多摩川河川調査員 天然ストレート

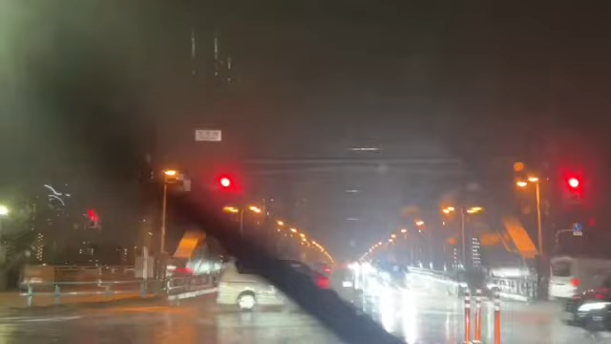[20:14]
この辺やめとけなんでとりあえず車邪魔や車止めたよね止めるとこない?どっち行ったらいいのこれじゃあ真っ直ぐあそうな駐車場ないのか